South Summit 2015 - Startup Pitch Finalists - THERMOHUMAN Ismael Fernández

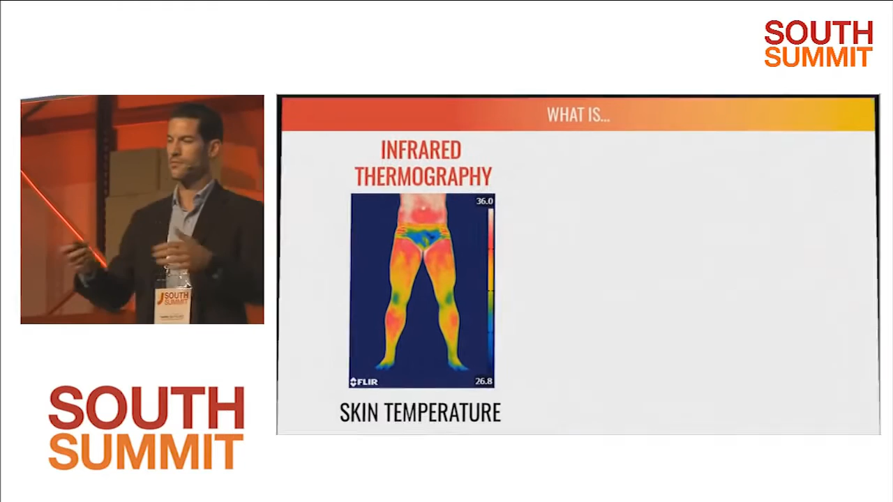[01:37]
So the question now, okay, the issues with technology, what is infrared thermography? Very easy. It's a camera that allows us to measure skin temperature. Fast, cheap, and non-invasive. The second question is, okay, what is Thermohuman?
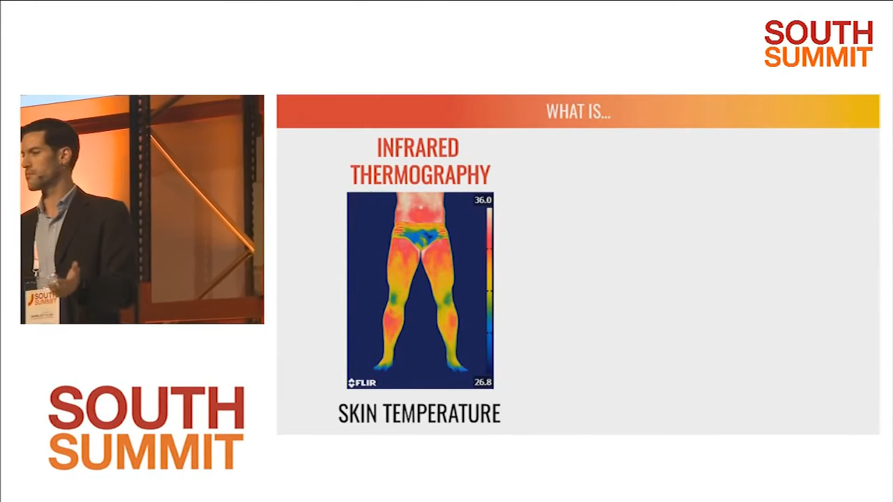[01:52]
Thermohuman is the name of our company and the software that we have developed in order to analyze those images to detect
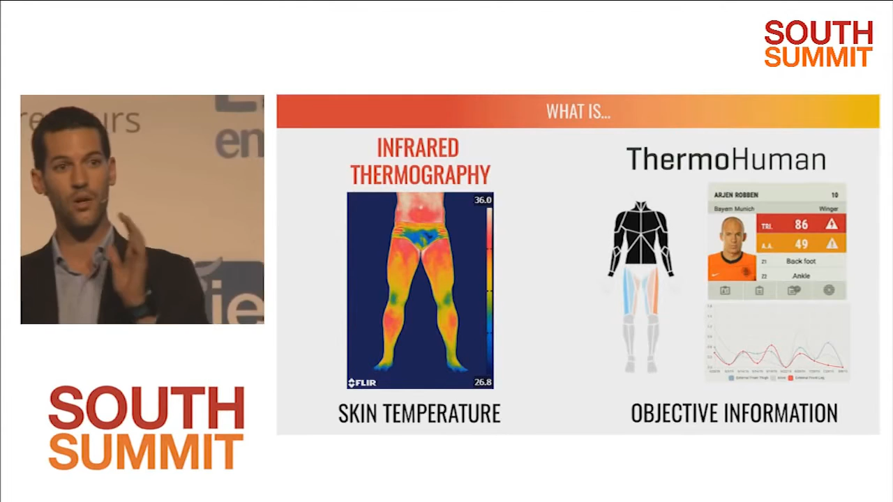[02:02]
automatically areas of the body with injury risk and give us objective information to take decisions.